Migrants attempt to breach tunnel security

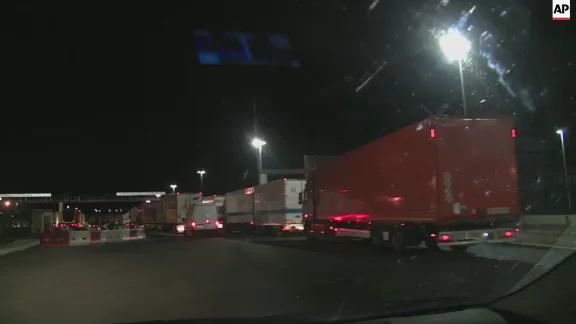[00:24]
Nothing is moving at the moment because the migrants are in the tunnel.